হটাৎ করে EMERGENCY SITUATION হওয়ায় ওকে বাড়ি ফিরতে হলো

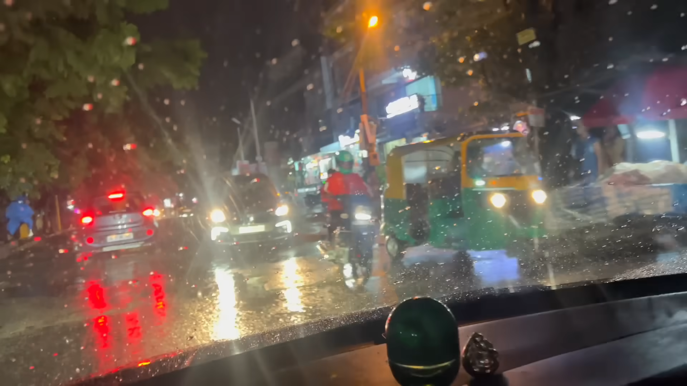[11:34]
সেই বৃষ্টি শুরু হয়েছে, এখনো চলছে, আসছে, দেখো খাতাটা উল্টে, খাতাটা উল্টো তো, আয় ঢুকে ঢুকে,